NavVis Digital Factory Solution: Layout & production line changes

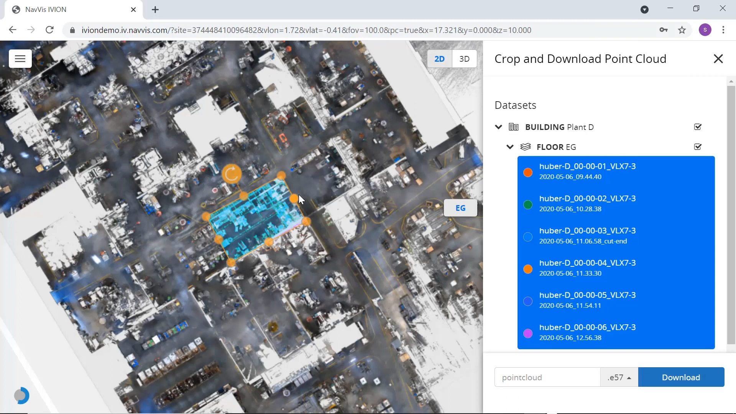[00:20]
With Navvis IVYON Enterprise, it's simple to pinpoint a location and then crop and download point clouds of the required area.
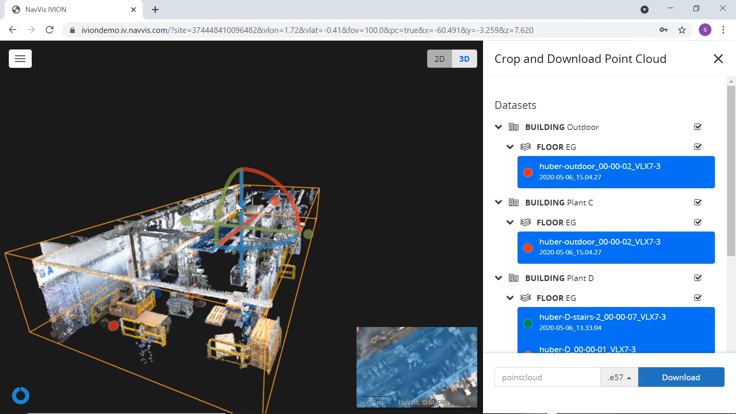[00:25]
Importing the point cloud into CAD software,
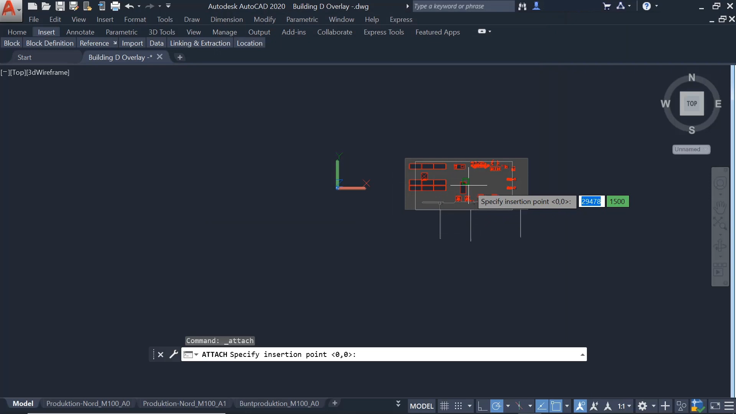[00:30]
the layout planner can compare the point cloud with the 2D layout and update the plans if they find any differences.